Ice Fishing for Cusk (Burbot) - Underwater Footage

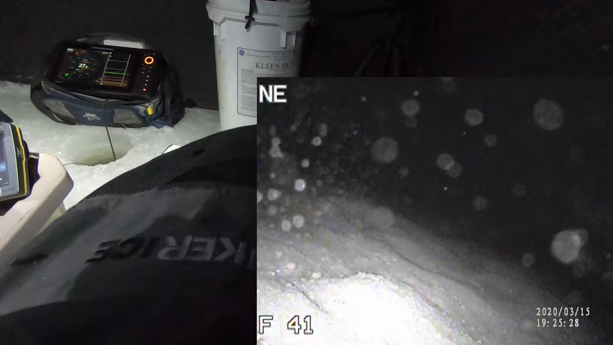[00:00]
Oh, there he is. He's on the chum bag. No, steer it. What has happened, Bendit fans and subscribers?
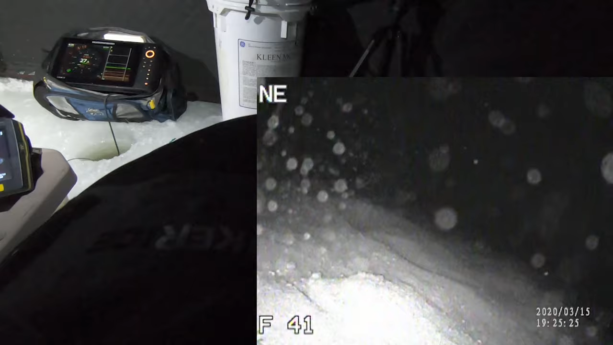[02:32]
Is it glow in the dark? No, it was a little guy. Oh, there he is.
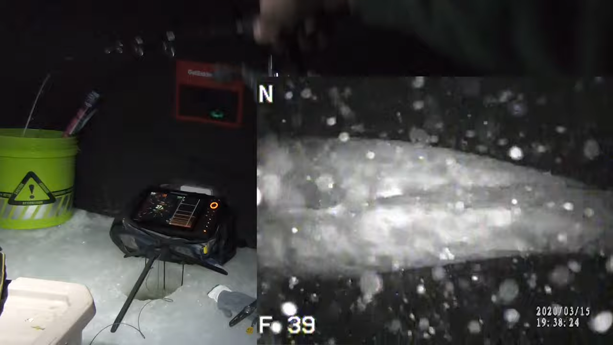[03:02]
Oh, I hit him. He's gone. You dink.